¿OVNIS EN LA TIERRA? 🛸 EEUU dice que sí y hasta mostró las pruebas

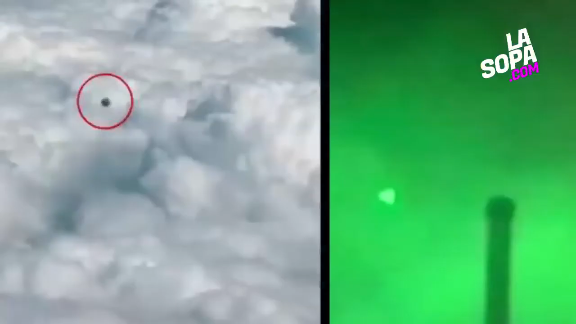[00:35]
Y en esta sopa instantánea te daremos detalles sobre estas extrañas señales dejadas en nuestro planeta y si esto realmente nos da indicio de vida extraterrestre.
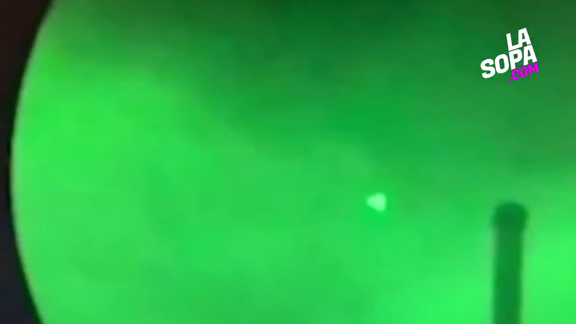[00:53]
Las imágenes capturadas por la Armada muestran objetos en forma de triángulo parpadeando y moviéndose a través de las nubes,
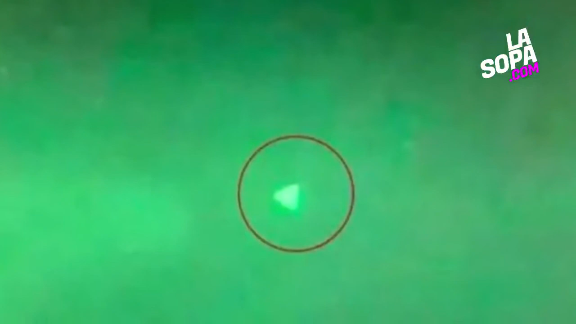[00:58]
según informó el portavoz del Pentágono, Sean Goff.
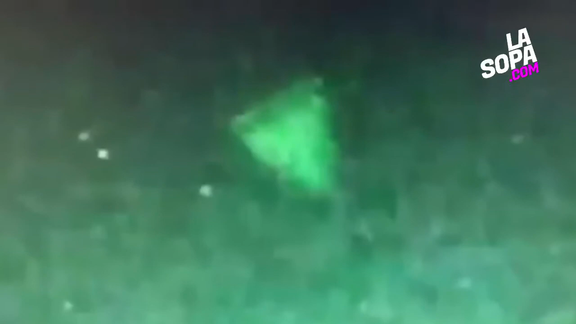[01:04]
El breve clip, aparentemente grabado con algún tipo de equipo de visión nocturna, parece mostrar objetos de forma triangular o piramidal.